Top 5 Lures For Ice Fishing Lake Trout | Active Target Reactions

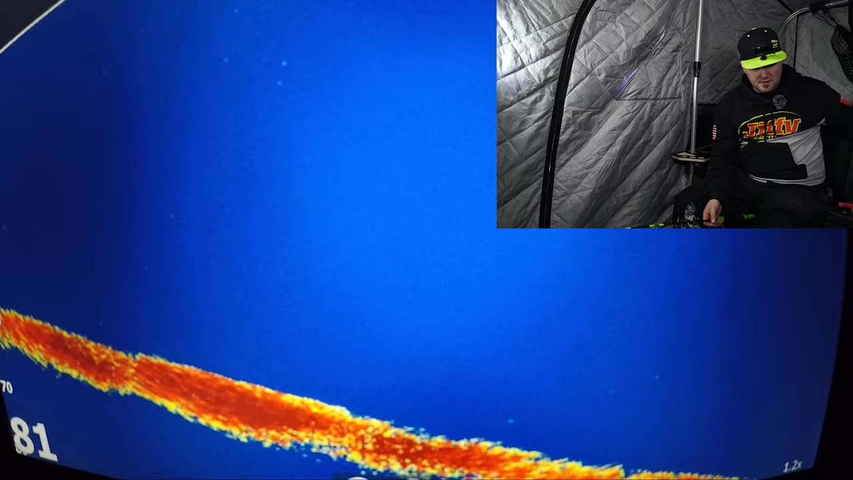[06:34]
There we go. One just smoked us there. As we were jigging. Turn off the cedar here. Feels like a little bit better of a fish here. There we go. That's what I'm talking about. Oh, yeah. This fish is putting on a show here.
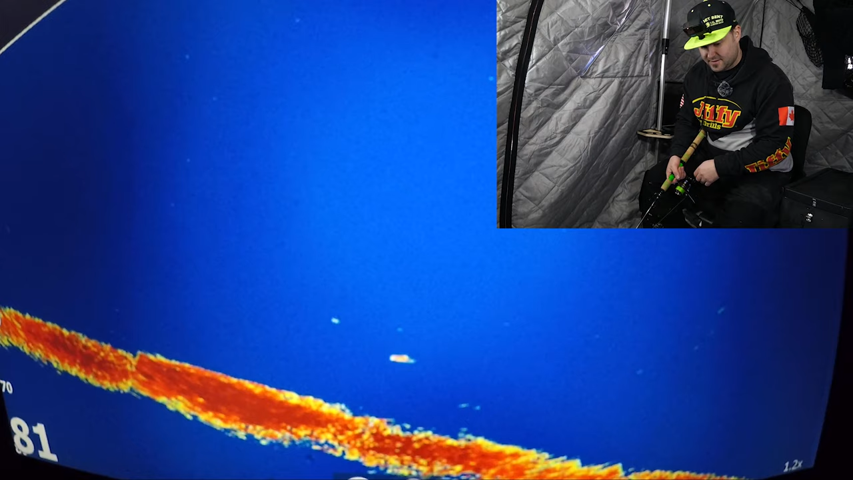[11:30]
see just kind of just lazily chasing I'll go work the bottom quick see if we can keep them around sometimes it can trigger a bite off the bottom looks like a somewhat decent fish but he definitely likes chasing it down so we'll just work the bottom here see what happens oh
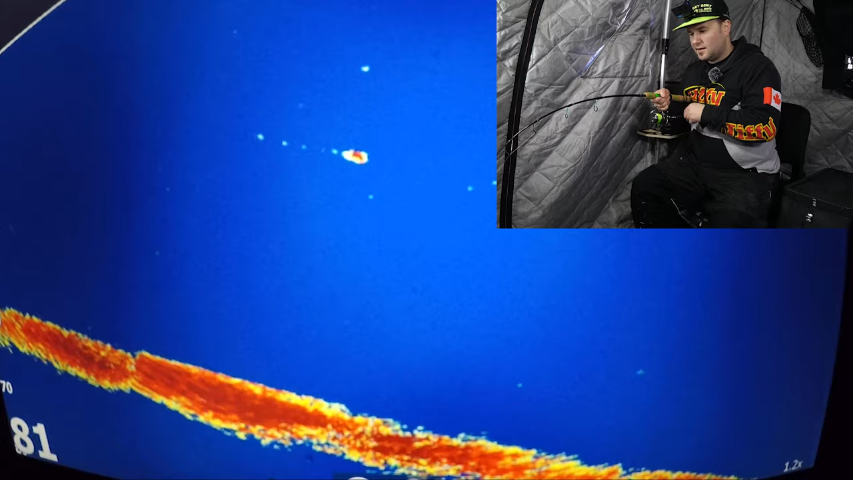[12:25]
it's a good way if they're not going to bite on the way up sometimes you can just flutter it off the bottom and get hooked up he picked it up the first time and he knew he kind of liked that action and then sure enough second time he came right at it
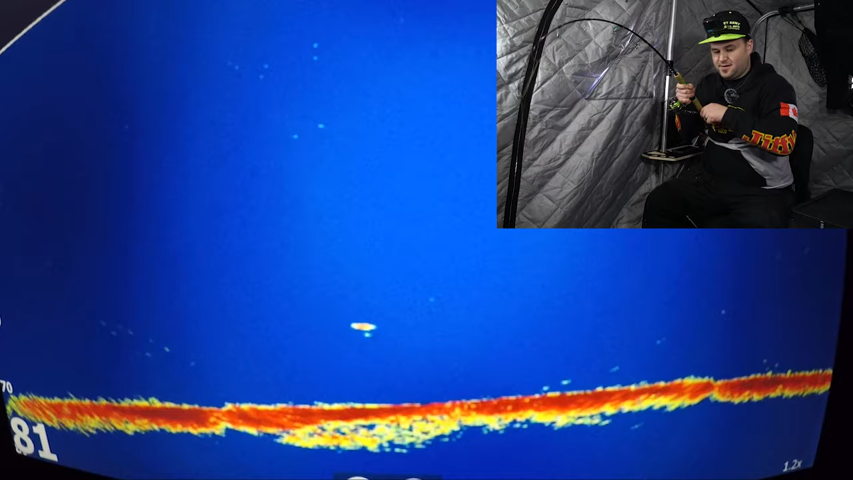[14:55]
we go so he did come off the bottom i didn't quite see him right off the bat but he got us
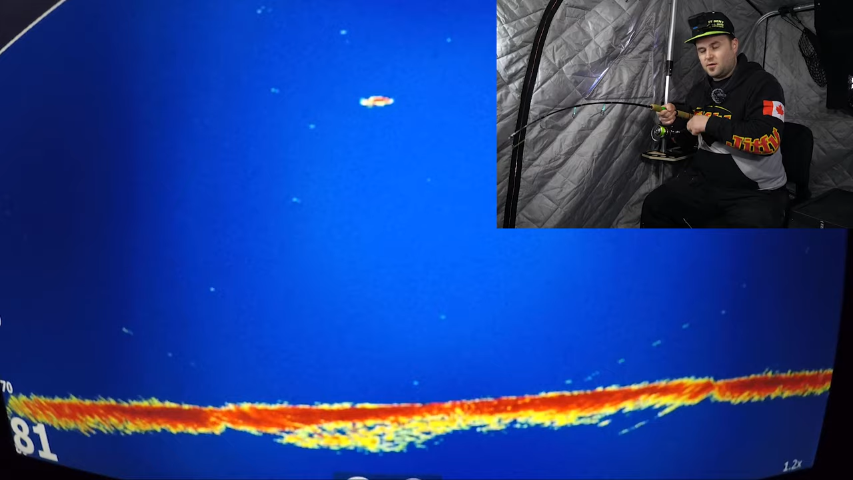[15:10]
same thing these fish are just wanting it right off the bottom the fish lazily chased us up and we kind of worked the bottom got him to bite
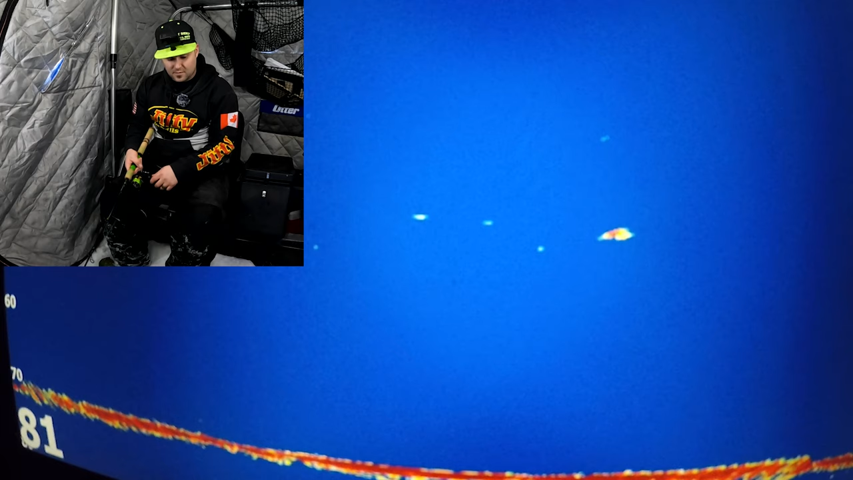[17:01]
got one working in off the right hand side here just gonna try to stay above it stay above it so they can see us look at this one fly in there we go man that was an aggressive battle yeah this quick move midday seems to have paid off so far we got a few aggressive fish coming in
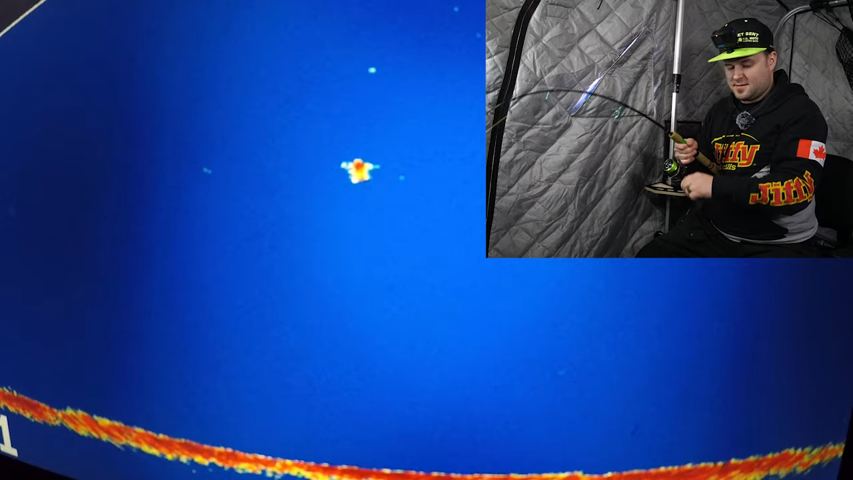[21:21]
yeah super aggressive bait that fish
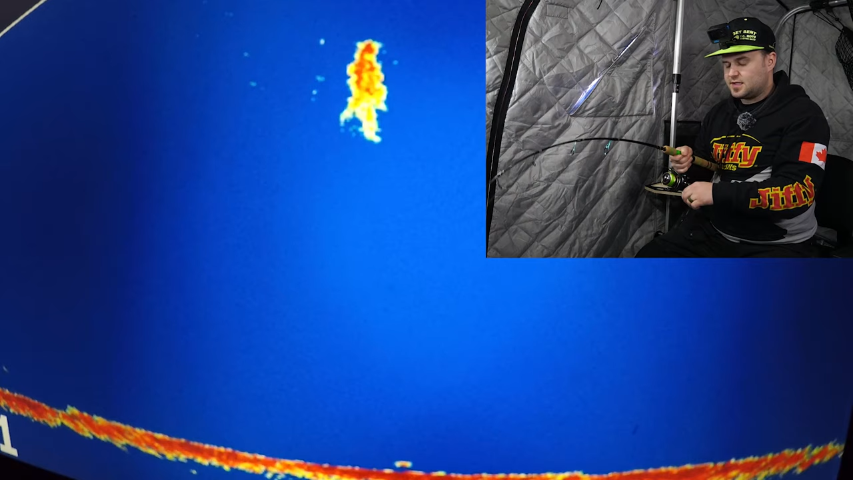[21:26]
see it gassing off on the screen here it's good like chowder can burp up its bubbles there so it doesn't get all bloated
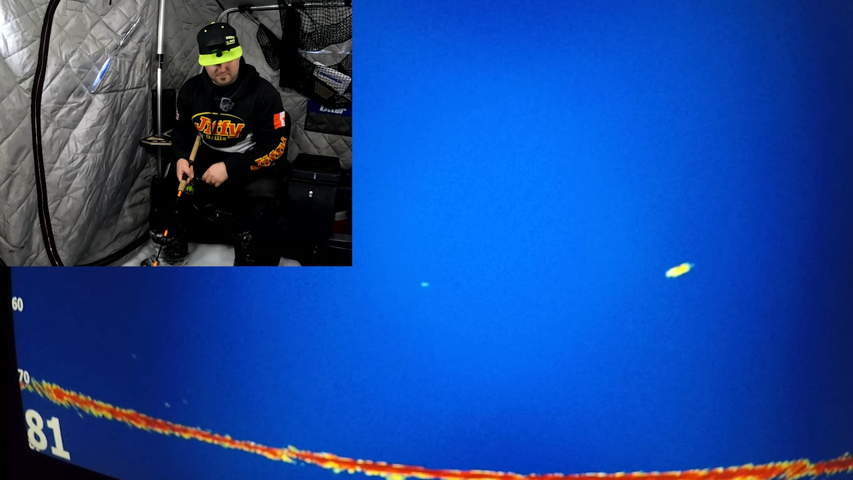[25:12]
okay there's a high flyer here i'll just reel up see if we can get his attention oh yeah look at him fly in there we go hooked up
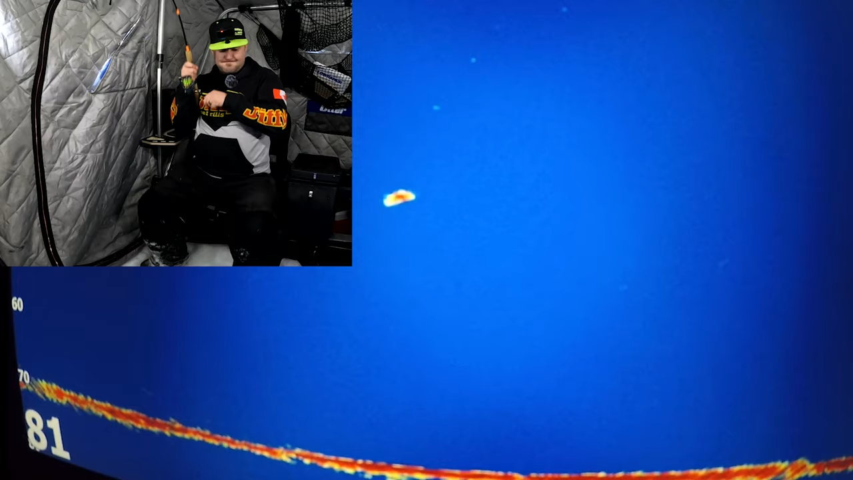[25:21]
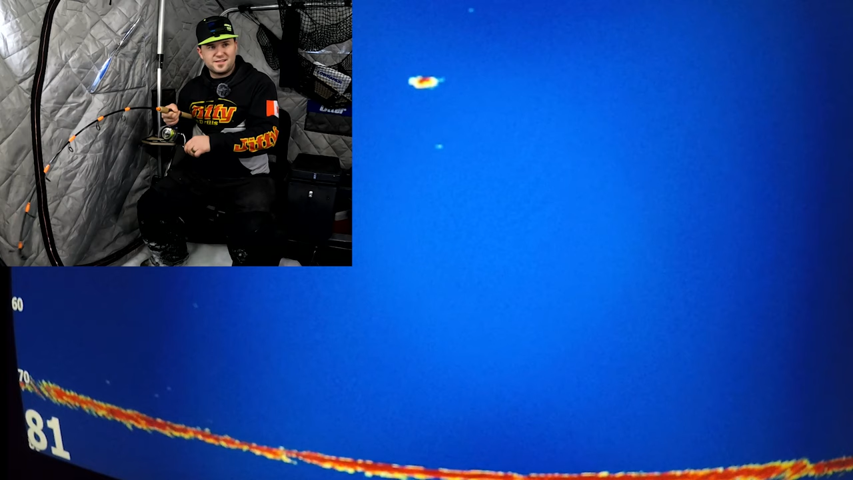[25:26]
those high flyers man they sure like to come in aggressive and eat
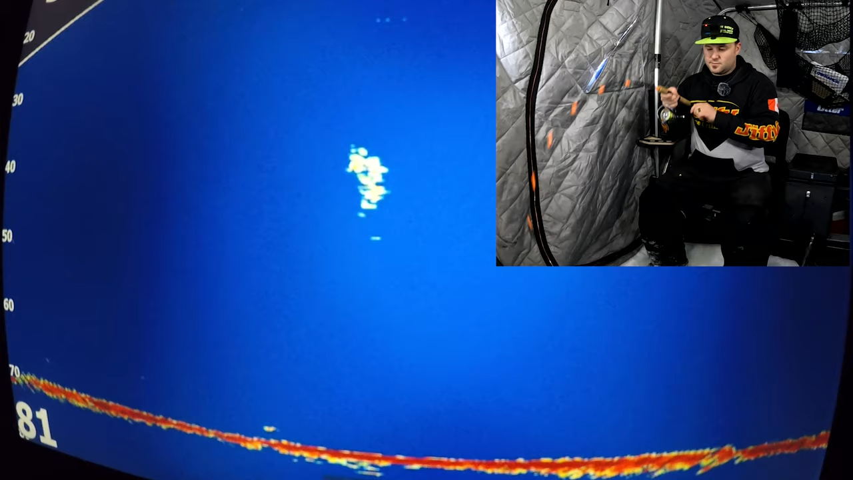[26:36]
bounced a few times and he picked right up off the bottom